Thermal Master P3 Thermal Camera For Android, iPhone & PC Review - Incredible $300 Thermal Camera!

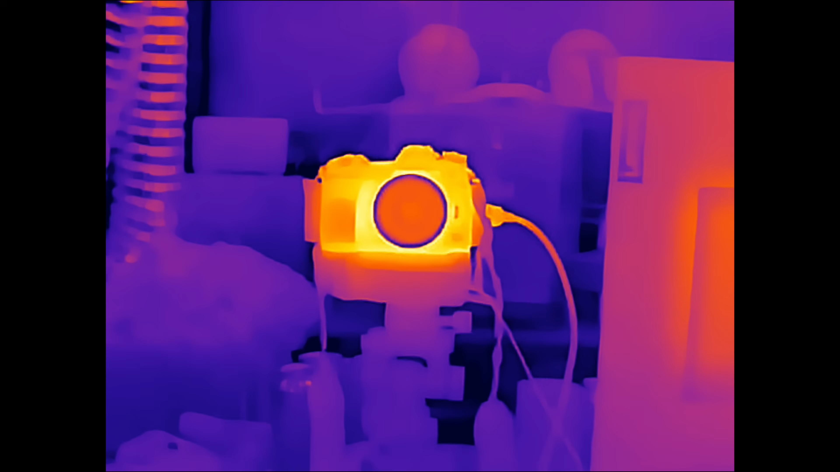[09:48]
Okay, so it's time to start showing you some footage here. I am looking at my main filming
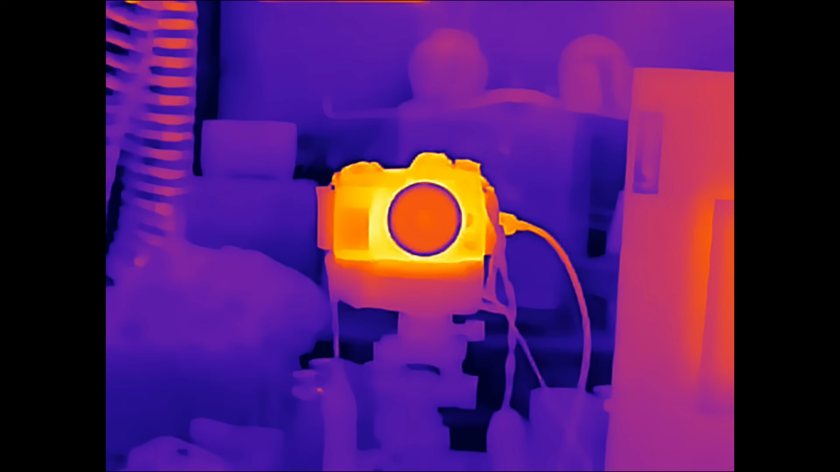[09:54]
camera and we're just going to zoom in so you can have a better look at what that's like.
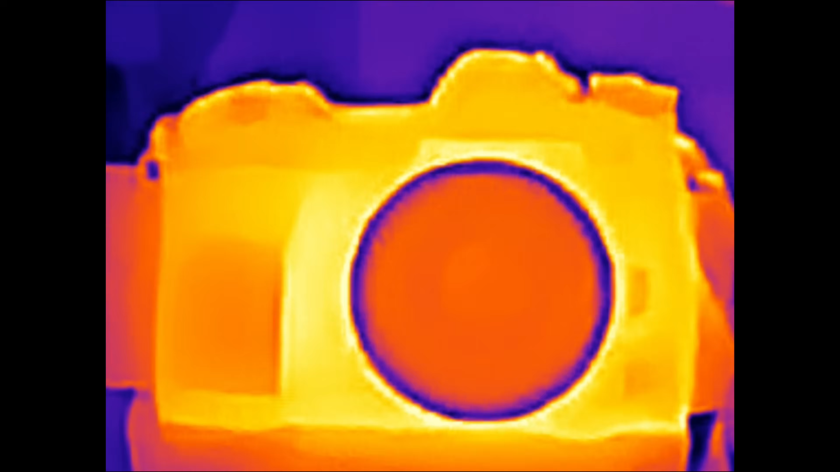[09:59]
Moving over to my PV inverter with a Raspberry Pi at the bottom,
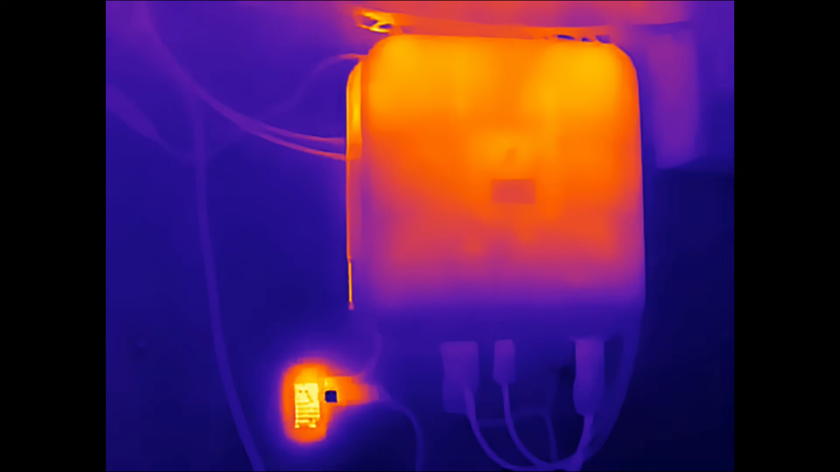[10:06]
just again to show you that zoom functionality, what we're here looking at it at and then zooming
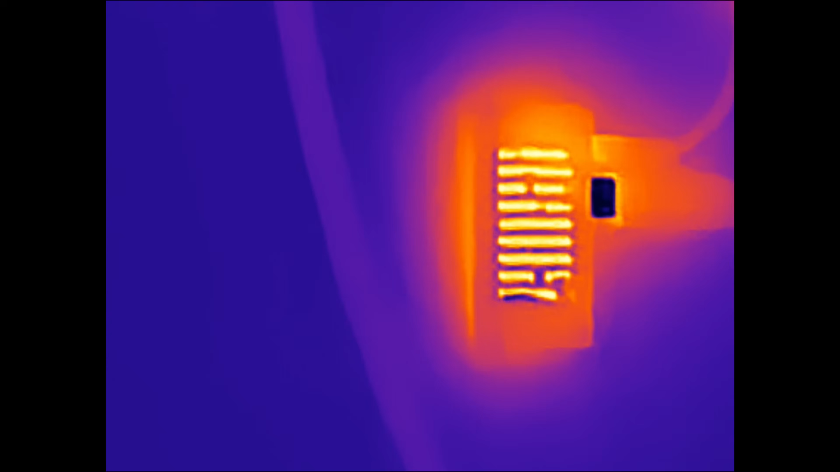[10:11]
in just to show you how good the image quality is. Moving over to my boys gaming laptop. This is running an RTX 4060.
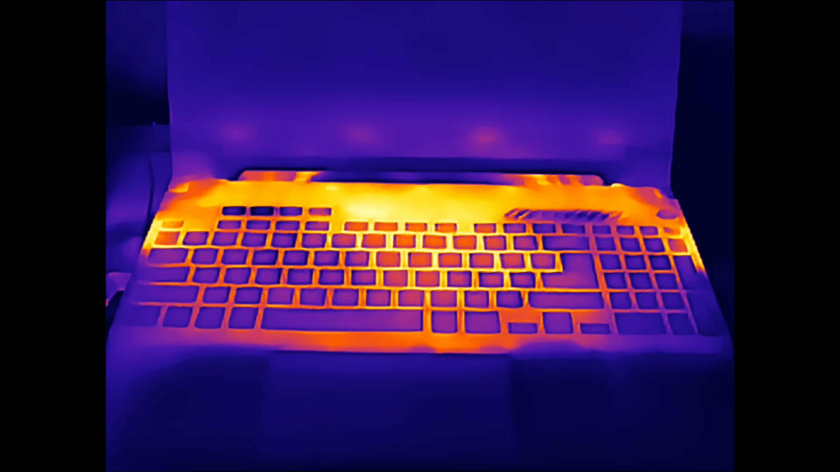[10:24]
Definitely gets hot as you can see here on the footage,
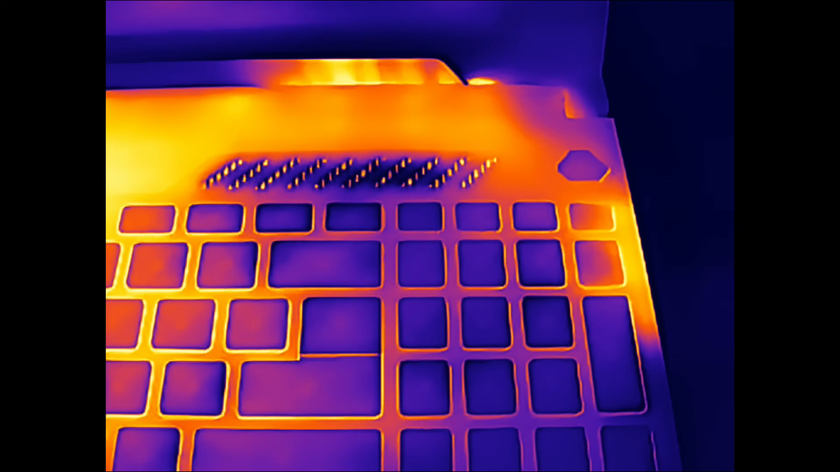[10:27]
but what's really nice to see is just how clean and crisp the thermal image is from the camera.
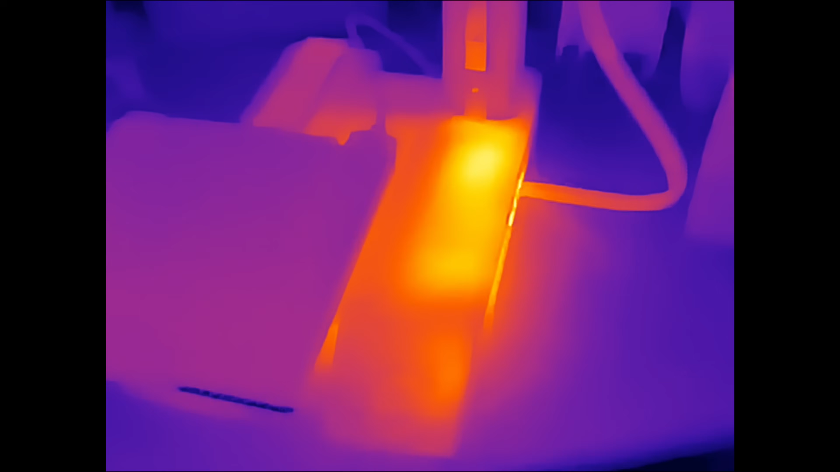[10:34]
Then moving over to taking a look at some 3D printers. This is the Bamboo A1 Mini. It'd been turned on for a while.
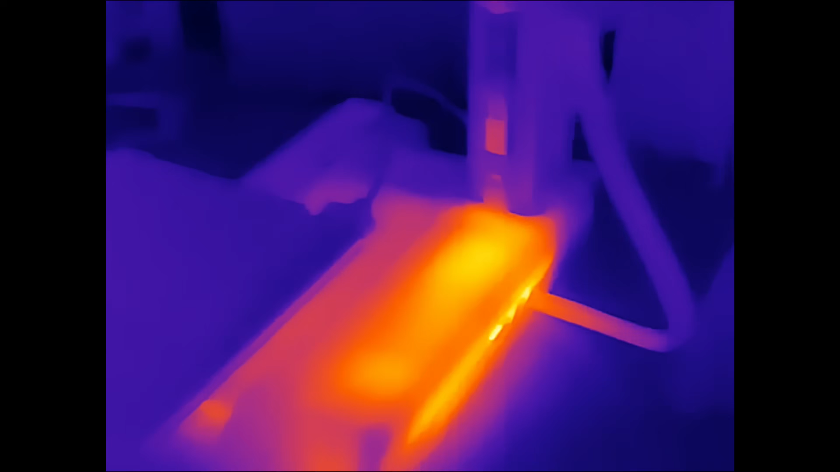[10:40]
You can see the power supply down there and then I noticed that there's some heat being generated in the PCB on the tool head.
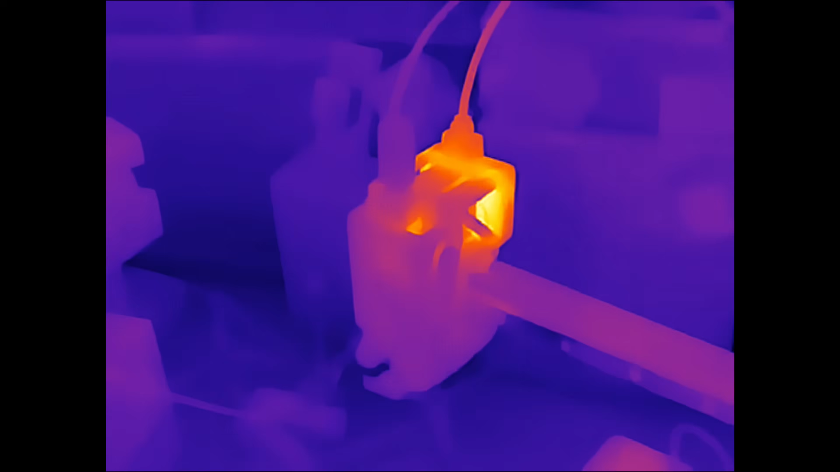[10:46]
So just showing you that.
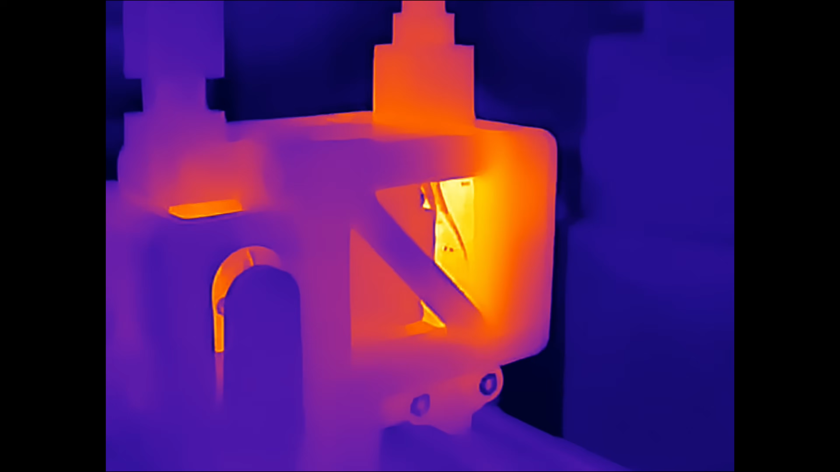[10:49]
Next, moving over to the heat bed on the H2D.
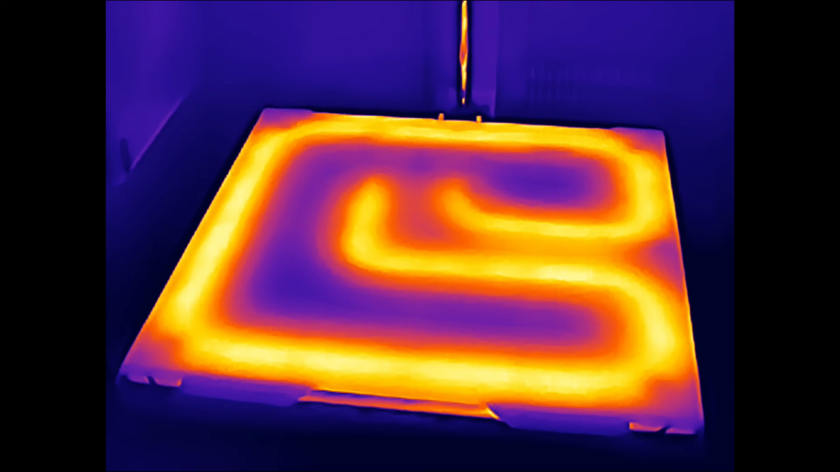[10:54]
Now this is known to have a big mains element that when you first turn it on looks like that and
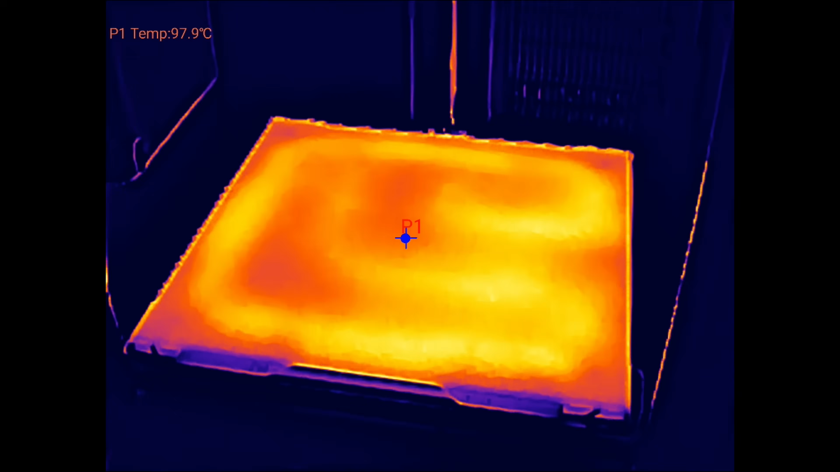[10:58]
On screen: spot 97.9°C
then as it heats up over time that heat dissipates out on the bed. We're using it here to measure the temperature. Overall, everything looking pretty good. Next, moving over to the X5 from Insta360.
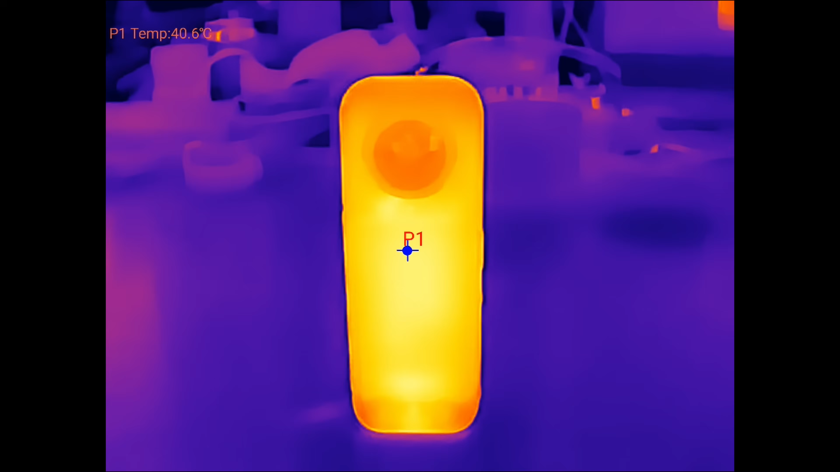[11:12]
On screen: spot 40.6°C
Just again showing you what the quality is like on the thermal.
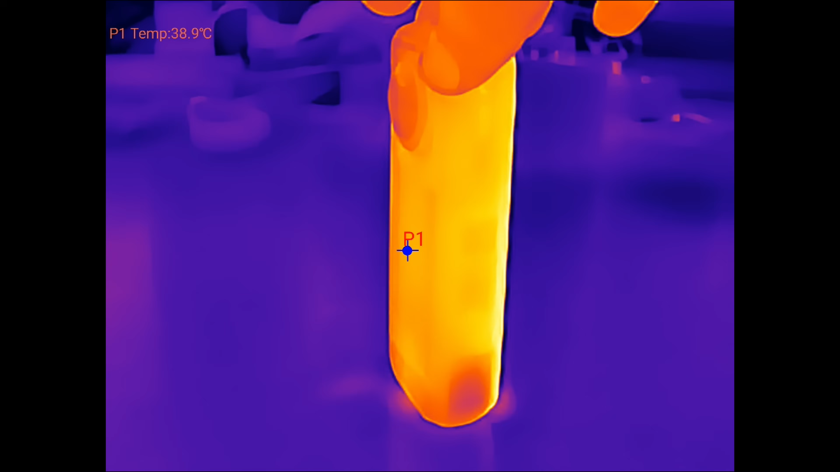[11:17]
On screen: spot 38.9°C
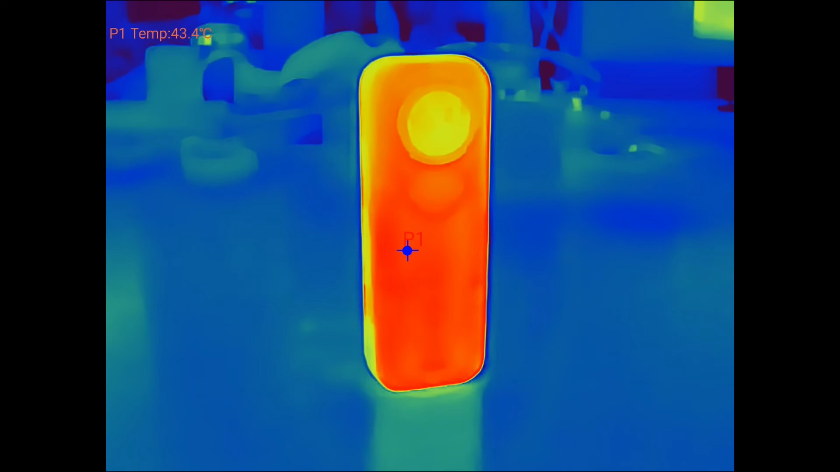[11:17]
On screen: spot 43.4°C
Switching between colour palettes so to demonstrate what it's like between the different modes.
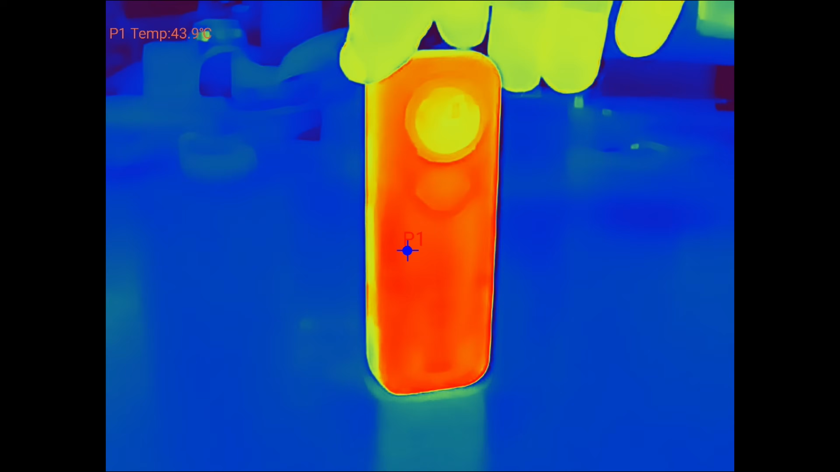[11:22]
Different palettes can offer a different view and allow you to see the heat in different ways.
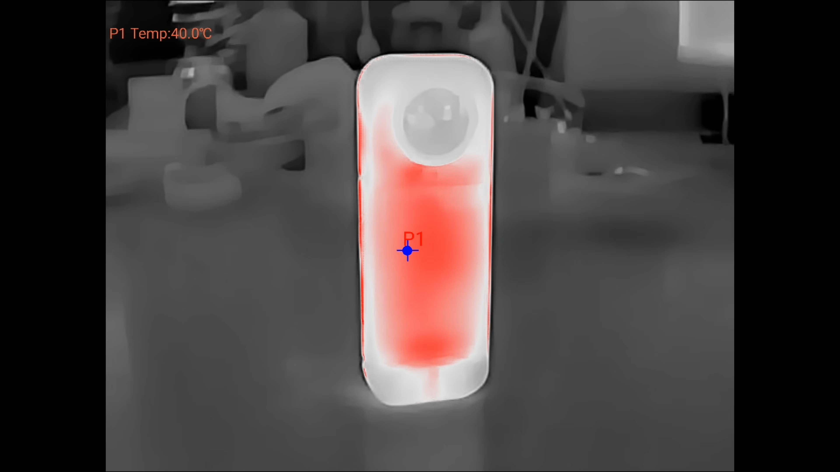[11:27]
On screen: spot 40.0°C
Now looking at some electronics, the first thing I'm going to do is take a look at this PCB here.
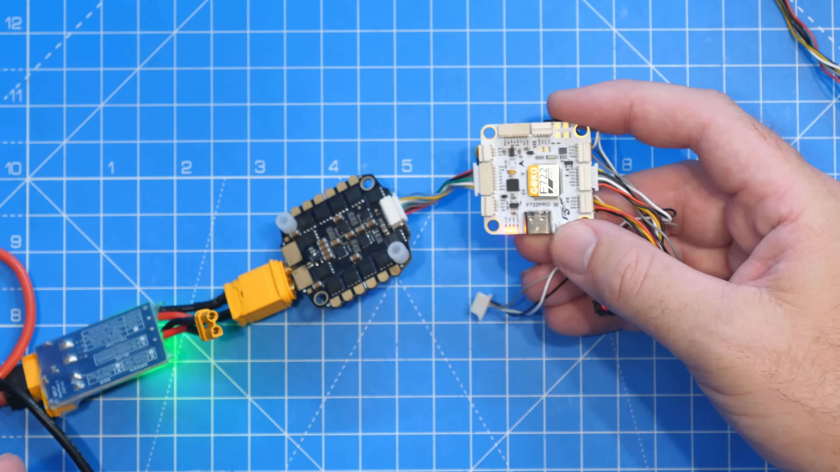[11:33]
What I'm going to do is pop these up here. They're going to be out of focus to you but don't worry. We're going to have the thermal camera over the top.
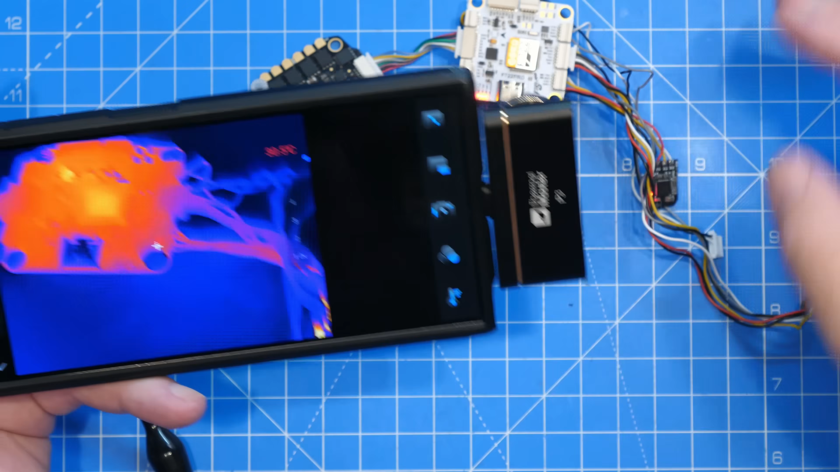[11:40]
So let me just angle these in the right position and get them where you can see them. So there's that one there which you can see nicely and then we've got that little one down there. I'm quite high up at the moment and then we'll go in a little bit closer in a second.
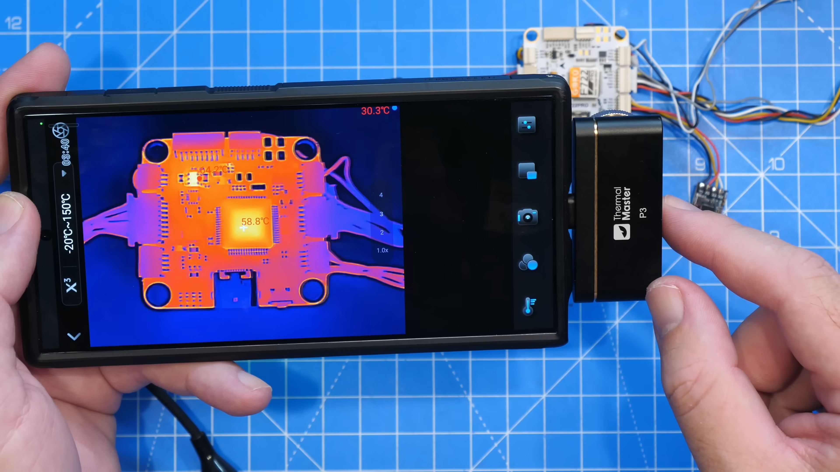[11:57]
On screen: spot 58.8°C
I'm also recording the screen on there. So I'm going to pop that up on the screen so you can see it and then I'll show you some actual recording from the camera as well. So there you can see what the image looks like. That's with the IR super resolution feature turned on. I'm just going to turn it off.
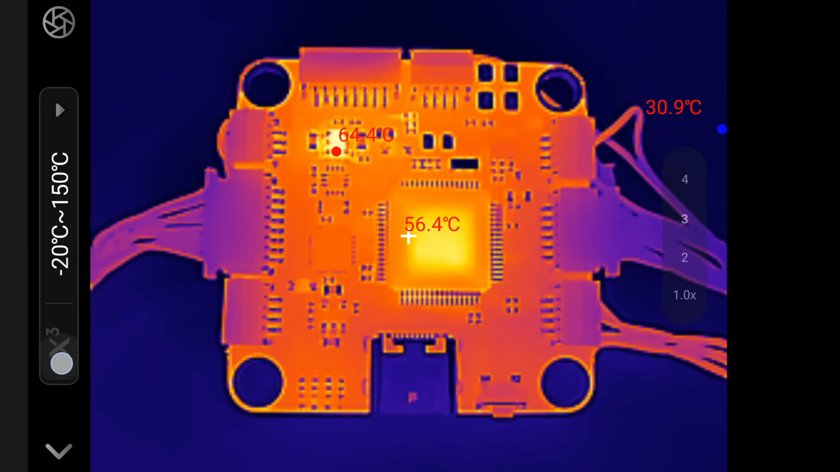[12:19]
On screen: spot 56.4°C
That shows you it there as off and then on. We also have a 15 times digital zoom function on this. So if I just zoom in there I've gone into the maximum which is 15 times and you can see that component there in a bit more detail. If I turn off the super resolution you can see the difference.
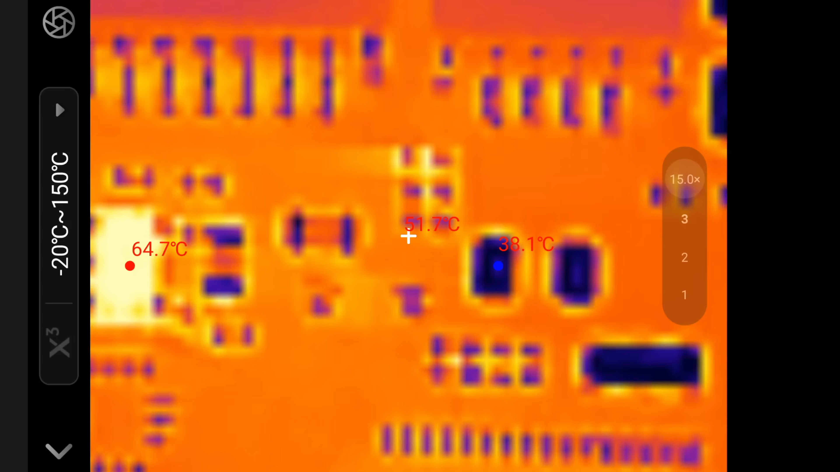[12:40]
On screen: max 64.7°C, min 38.1°C
Turn it on. So it is a feature that does make quite the difference.